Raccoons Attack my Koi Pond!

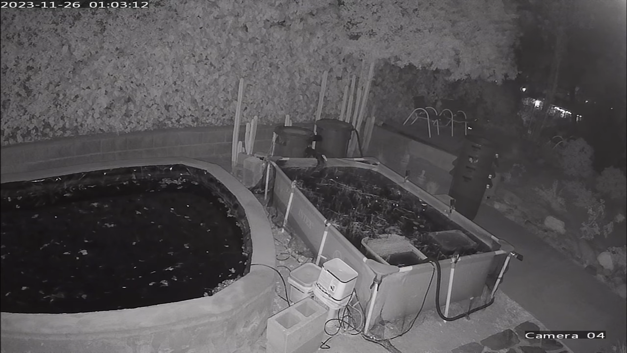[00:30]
As you can see up in the top right, the raccoons are kind of coming out of that bush up there. You can kind of see their eyes glowing, which is pretty crazy. But, yeah, just really quick, guys, I just wanted to mention, as you can see in the upper left of the screen, this footage is from November 26th. So, this footage is like, you know, over a month old, and like I showed you earlier, I do have two security cameras out there. But, it turns out that back in November, I only downloaded the footage for one of the cameras.